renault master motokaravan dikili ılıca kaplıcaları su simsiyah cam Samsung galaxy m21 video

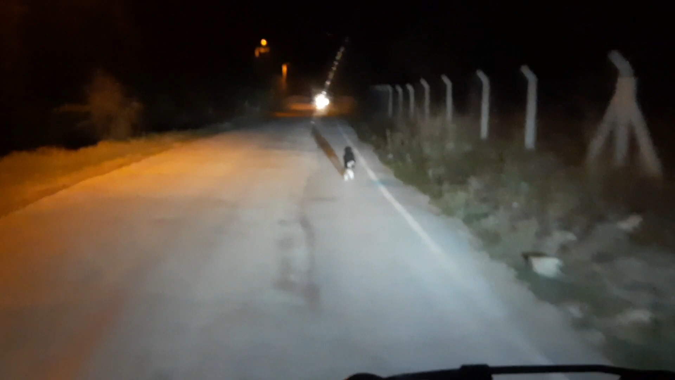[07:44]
Evet arkadaşlar Köpeğe bir ekmek verdik Köpek bir kilometredir Bırakmıyor Önümüzde koşturuyor Bizim Allah Allah Ayrıldı Evet
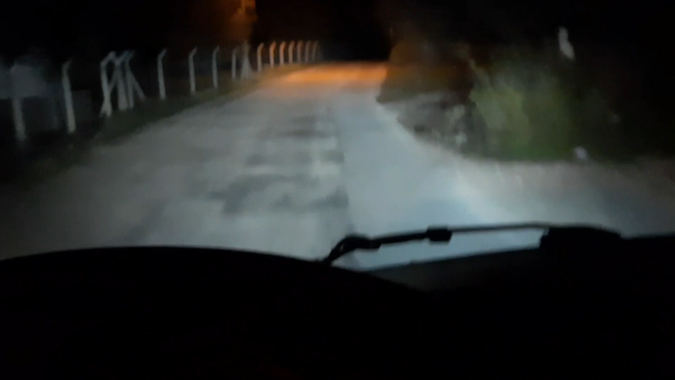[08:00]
Orada kalmadık Dönüyoruz Evimize dönüyoruz ya Dışarısı 6 derece
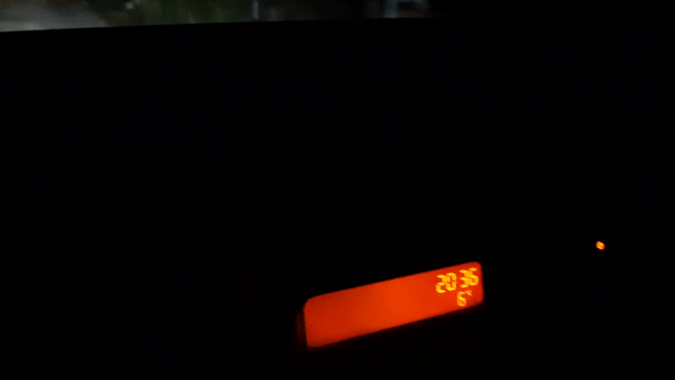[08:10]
Arabanın içi 14 derece Şimdi dikiliye doğru gideceğiz Dikiliden de Ala'ya doğru Çanakkale asfaltından Döneceğiz
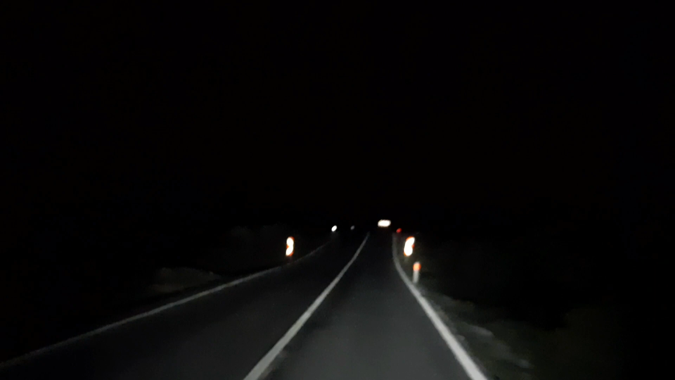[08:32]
Her yer kapkaranlık Sokağa çıkma yasağı da Başladı şu anda Saat 9 Biz de Eve 50 kilometre 41 kilometre uzaklıktayız İzlediğiniz için teşekkür ederimteriese için teşekkür ederim classrooms Onlar Lütfen